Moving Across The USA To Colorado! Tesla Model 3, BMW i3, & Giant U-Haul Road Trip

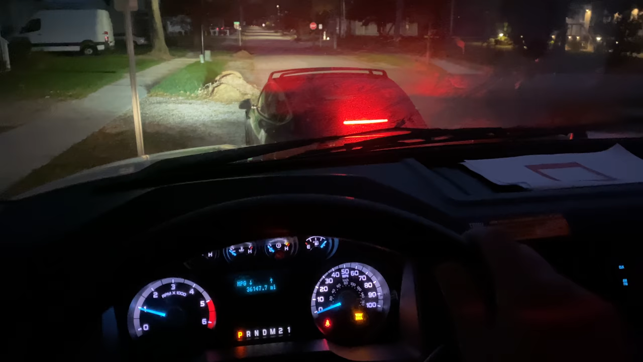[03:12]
and then it's off to Greensboro to collect the i3, which is with Timon, and all of his stuff, because he's moving out with us too.
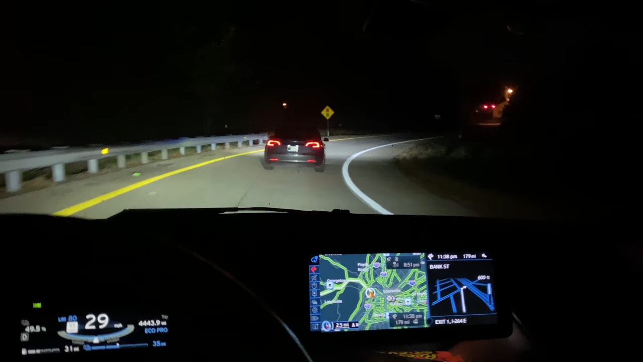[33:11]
We have a hotel booked in Mount Vernon, but it would be nice if we could get there. Alyssa keeps making wrong turns. I think she's trying to eat food and drive and it's not working out so well. So let's hope she can navigate us back on the highway in the correct direction. We can't have too many of these because that car needs to go 200 miles on one charge and it's fairly cold outside.
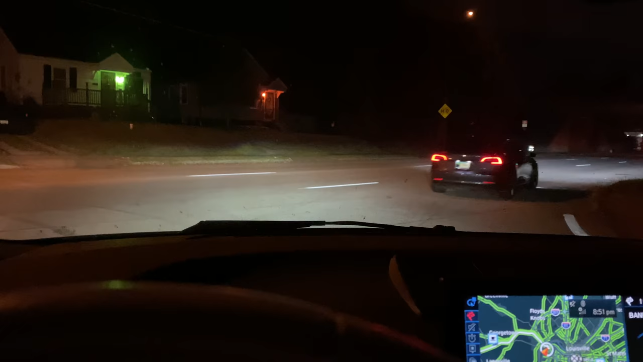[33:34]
It's about 40, 45 degrees out. That is pretty tough. Currently turning around, it keeps doing this, which is lovely.
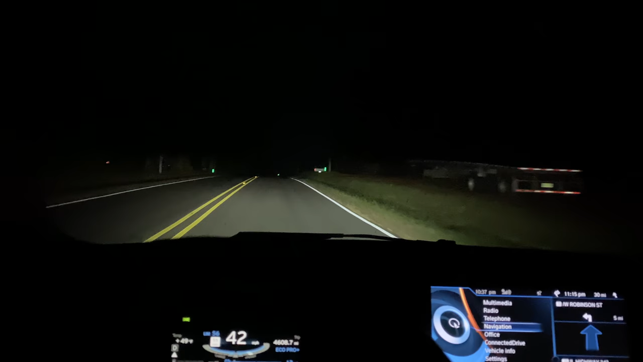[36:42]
The lady claims that they're open 24 hours, so we're just going to coast up there. We have 13 miles of battery projected range. We have climate control off. It's 49 degrees. It's really not too bad. This is one of those problems. If it was daytime, it wouldn't be an issue. Sometimes the systems just don't update when stations shut off at night. Kind of annoying. Off we go then. Hopefully this station is online. Otherwise, we are royally screwed.
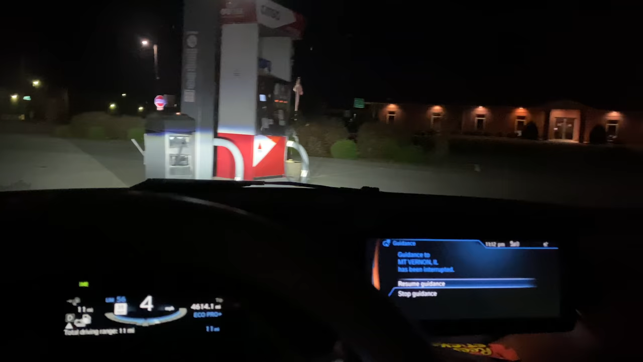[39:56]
We are pulling out of the gas station. We have 11 miles predicted range.
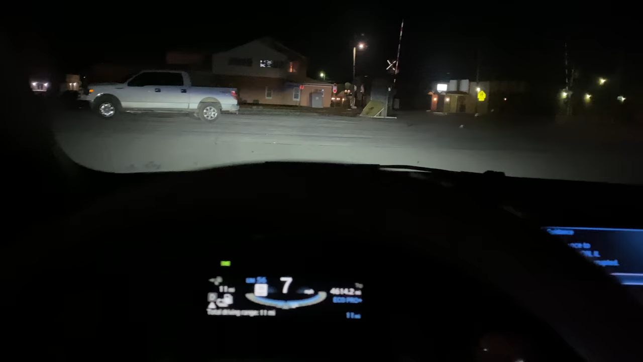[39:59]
We topped up just a little bit on that 110 outlet.
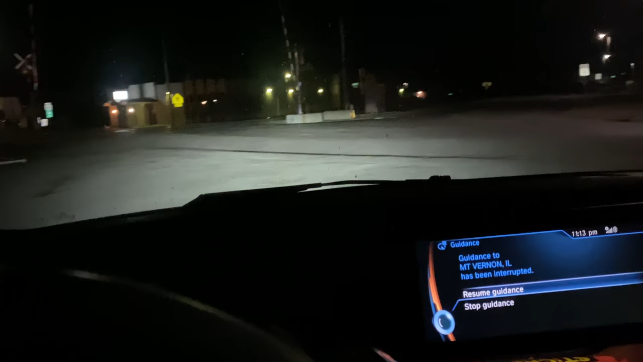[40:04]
And now we are heading on Route 15, Road 15,
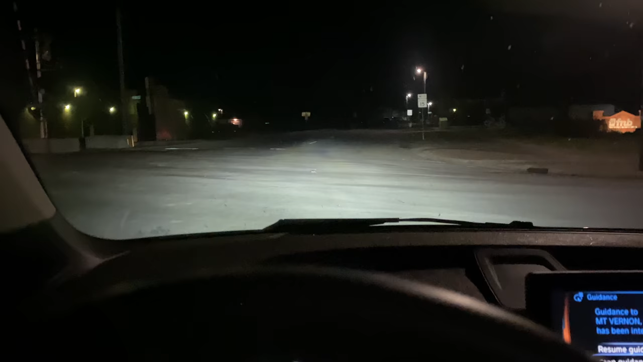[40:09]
I'm not sure, Illinois 15 this way. And my dad's going to be coming the other way. And we're just going to go so slow and hypermile this thing in Eco Pro Plus. Let's see if we can do it.
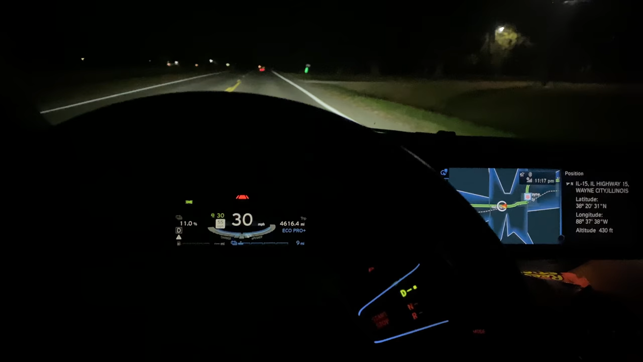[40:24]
We are going to keep the speeds at 30 miles an hour. And my dad's 13 miles ahead of us. We have, again, 9 miles predicted range, 11% charge remaining. I think we're going to be totally fine. We'll just intercept him somewhere along here, pull over, fill it up with the gas with the jerry can, and then we will be off to the hotel.
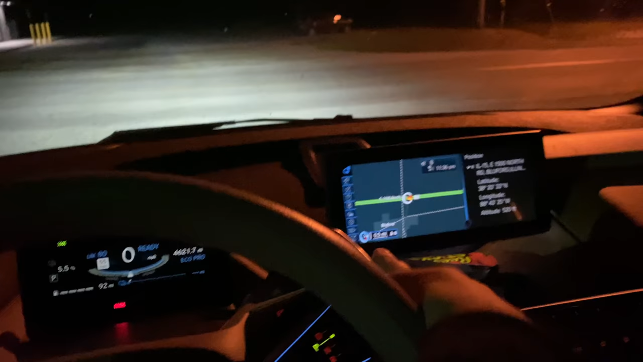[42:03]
I think all is good now. Just time to get the U-Haul back on the road.
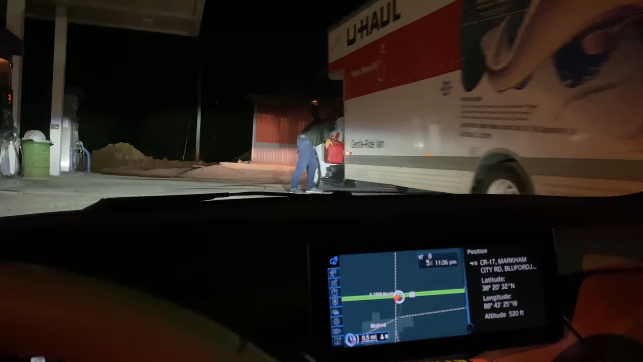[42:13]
Always filling up the rest of the U-Haul with the gas can.
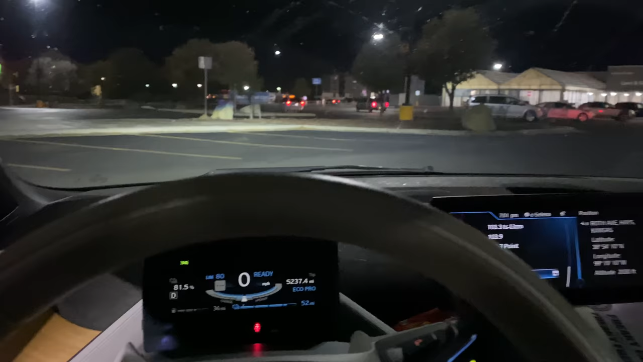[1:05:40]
Well, that worked out perfectly. And the time it took to get the Tesla up to 80%, the i3 is at 80%. Granted, that's a lot less energy over, you know, for that 80%. But hey, worked out well. I think it was only $3 to fill up the i3. That charging was so cheap, really worked out quite well. And now let's head on the road.
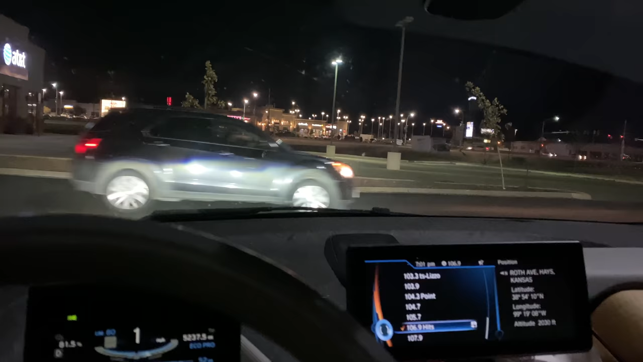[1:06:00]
As soon as we hit 75% state of charge, I'll kick on the range extender and we'll be good to go.
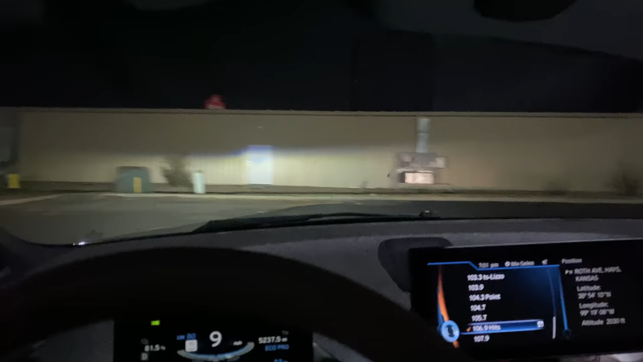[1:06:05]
I'll probably top it up with gas since we're already stopped and off the highway and we're near a half a tank.
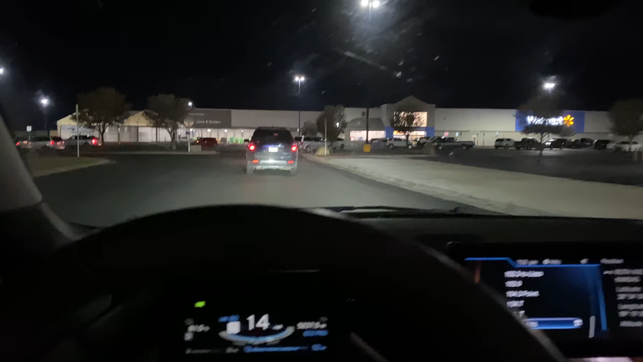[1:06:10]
I'll just swing by and top it up at a fueling station somewhere over here.